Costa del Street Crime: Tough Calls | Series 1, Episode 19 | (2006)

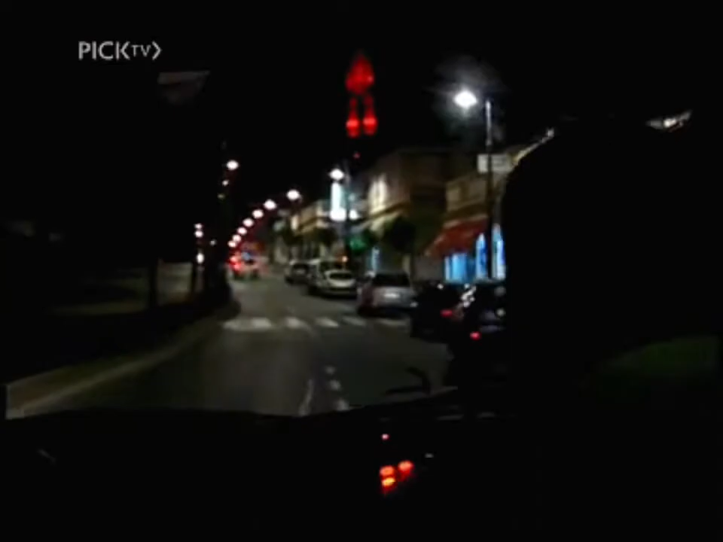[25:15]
But here, the second patrol car is right behind the scooter and starts to push him hard.
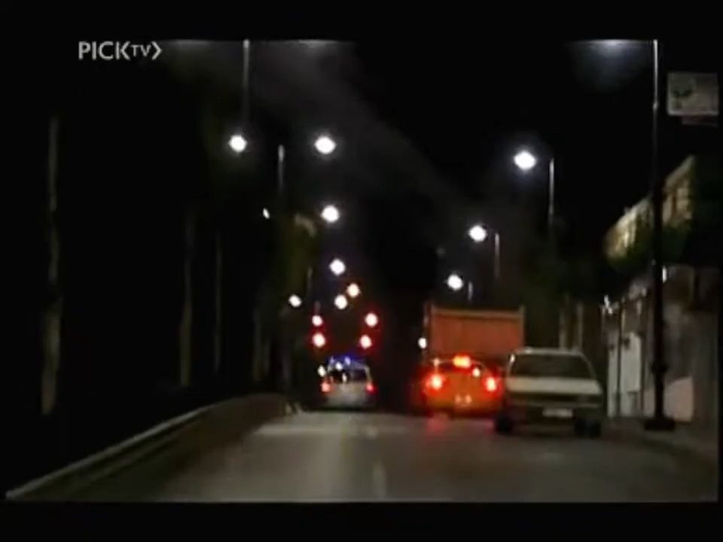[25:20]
It seems he's leading them into a rough part of town. The officers now think of a new plan. Head right and circle round to cut off his escape route.
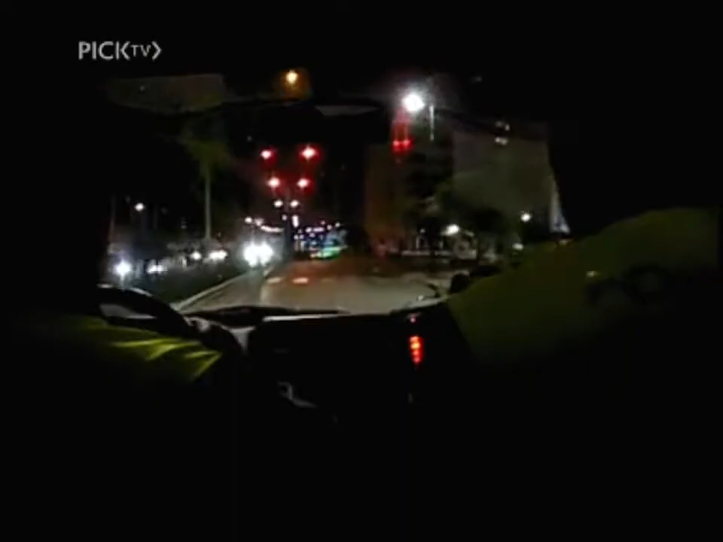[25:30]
Unfortunately, they didn't plan on another moped getting in their way. Finally, the hapless rider moves out of their way, but they've lost valuable minutes.